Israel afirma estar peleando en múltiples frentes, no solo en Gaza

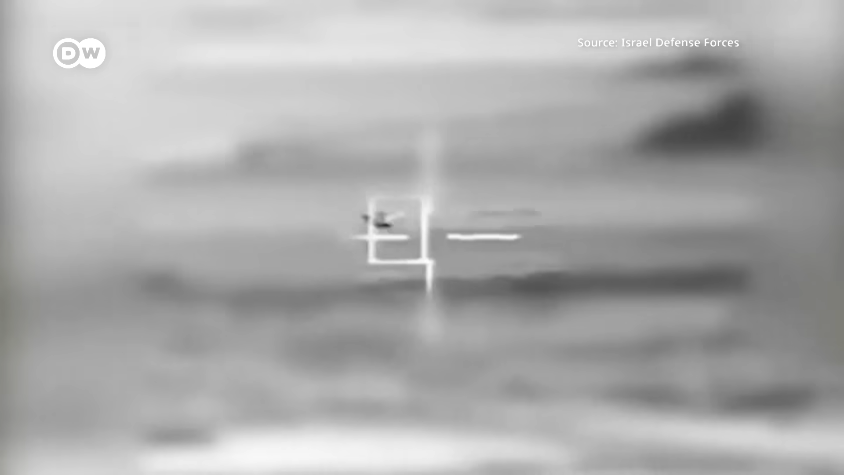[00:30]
Estas imágenes muestran cómo un presunto dron enemigo es abatido por un avión de combate israelí sobre el Mar Rojo.